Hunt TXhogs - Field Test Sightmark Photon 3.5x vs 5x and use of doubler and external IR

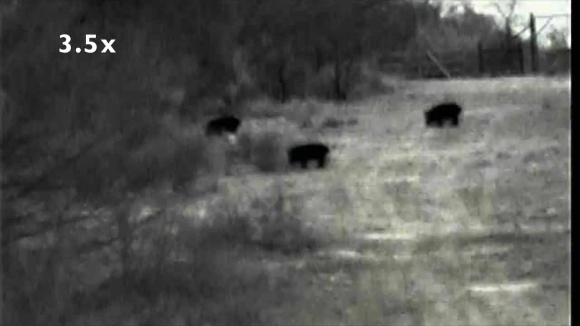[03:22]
On the left, I can barely get the right. I can barely get the middle decoy on the far right of the viewfinder. So I can see 3 decoys. 3 decoys. 4 decoys.
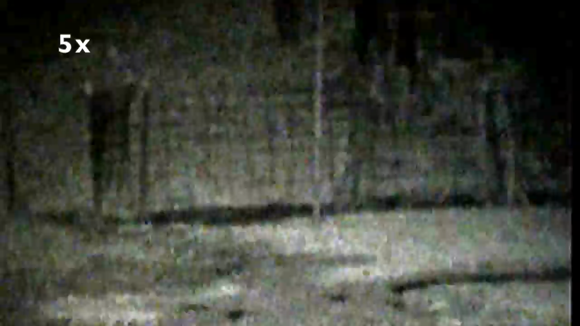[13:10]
Laser-based illuminator is a little grainy,
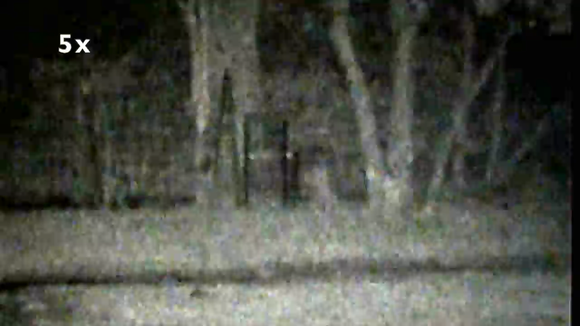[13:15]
due in part to a diffuser that's built into it
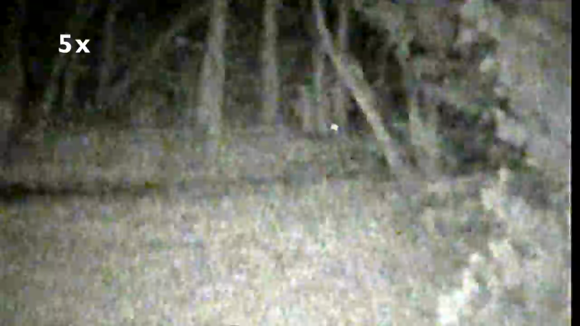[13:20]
due to safety regulations. Certainly bright enough at 100 yards.
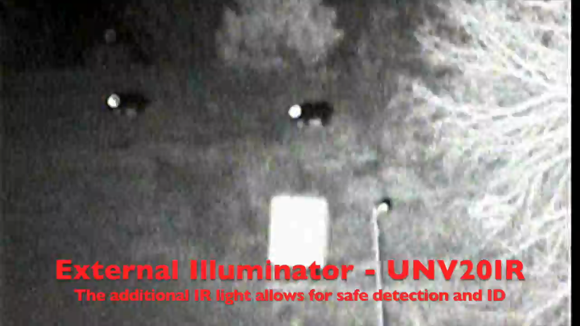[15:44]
So you really realize the full potential of the base photon with the UNV 20 IR alone. Go ahead and put the double wear on it.
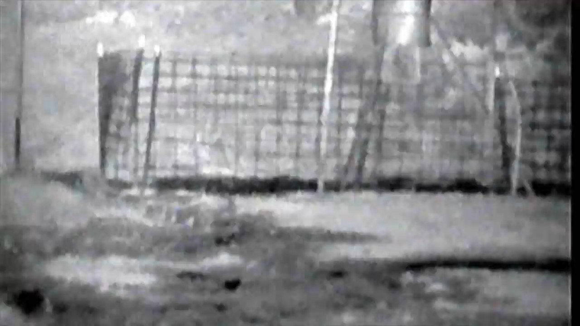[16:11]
Right there.
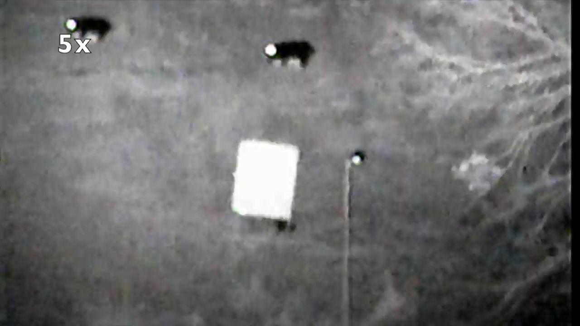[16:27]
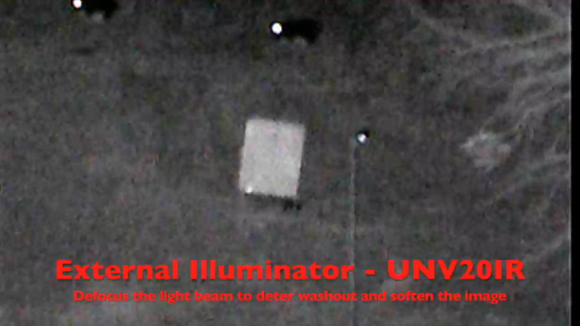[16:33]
using it, and you can see the black spot of the mouth and the eyes. Can't really make out the